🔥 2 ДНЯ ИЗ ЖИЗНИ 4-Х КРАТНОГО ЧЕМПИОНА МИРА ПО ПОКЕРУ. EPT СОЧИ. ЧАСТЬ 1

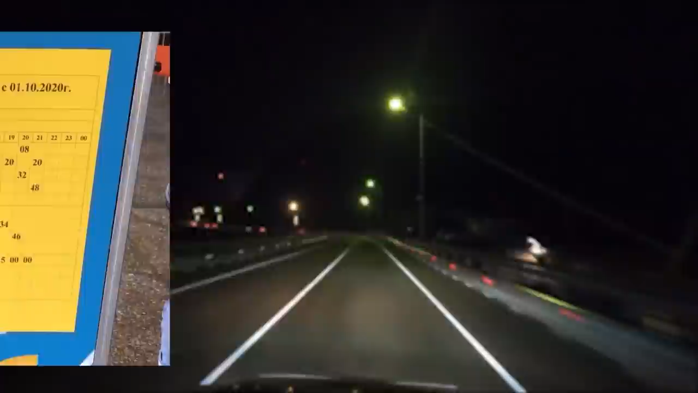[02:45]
На автобусе. Автобусы номер 135, 105 и 105 С едут в Красную Поляну через аэропорт Адлера.